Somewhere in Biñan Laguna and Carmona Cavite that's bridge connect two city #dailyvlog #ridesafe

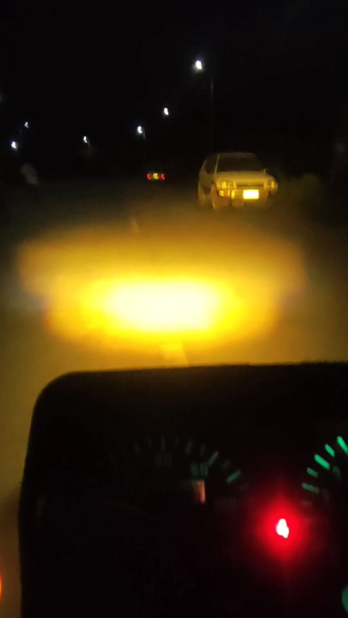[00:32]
mag-share ko tayo ngayon ng ating experience no? Sa nadaanan ko ng life. Kala ko sa probinsya lang may dito, meron pala dito sa Luzon, dito sa malapit sa Manila. Sabi ni Luis, kaliwa daw pero pakanan naman ako, wala namang gaano sa kaliwa.
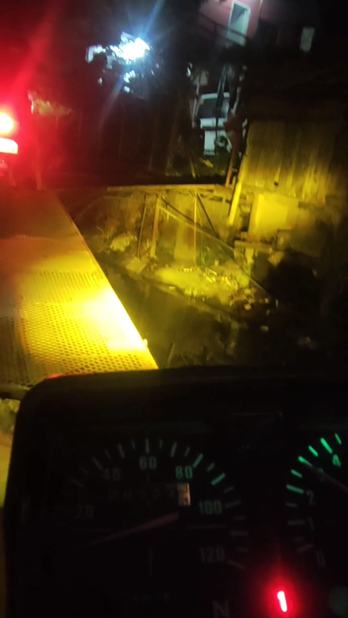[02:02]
Kung ano kaya magkamali kalag, laga dito sa kanan.
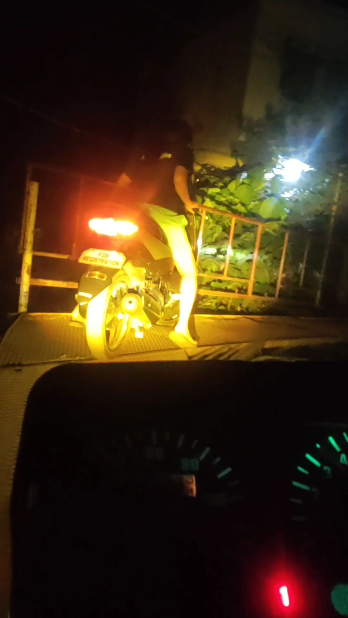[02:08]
O sa kaliwa.
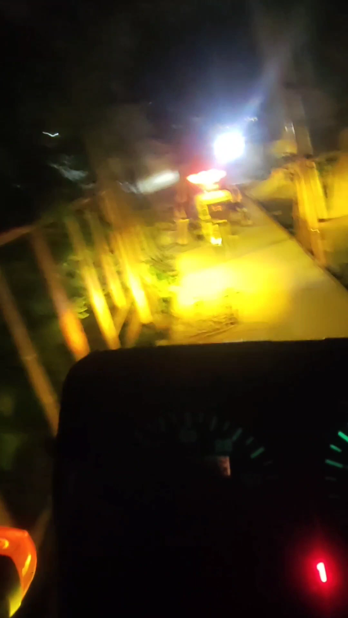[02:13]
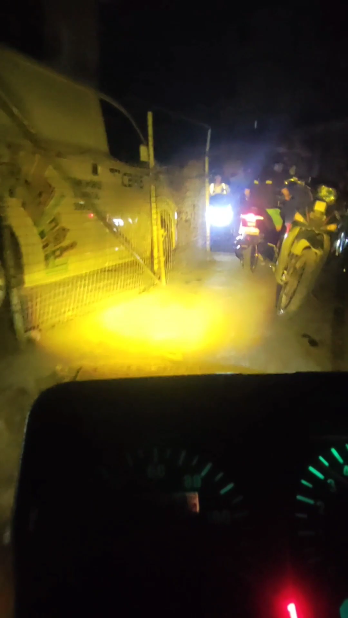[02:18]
Tulay pala na yan ay lulusot dyan doon sa papuntang Nubali sa may Binyan.
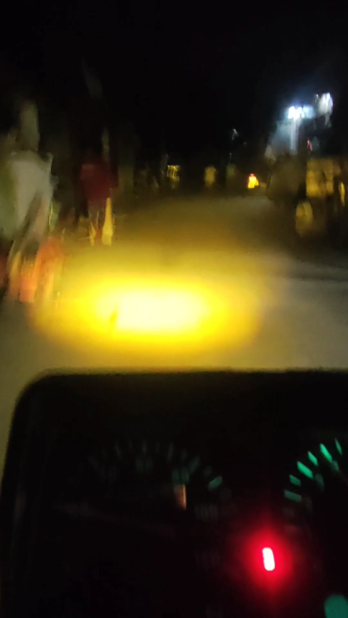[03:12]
Kita nyo yung mga kaso, akala ko walang daan yan dyan kasi biro mo naman yan.
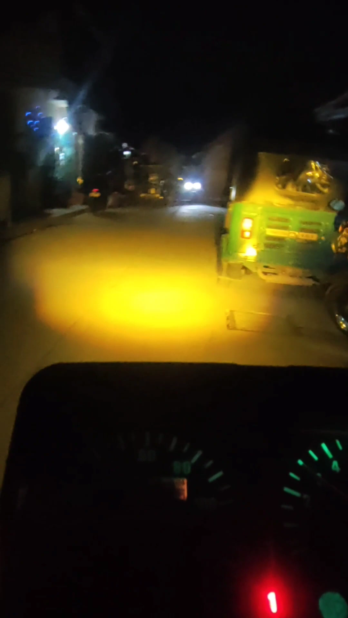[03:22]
Salamat na rin din kay Google at sa experience na to, nalaman ko na mayroon palang daan dyan. Shortcut yan mga kaso. Pag pupunta ka ng Nubali sa may Binyan pa sa Tarosa.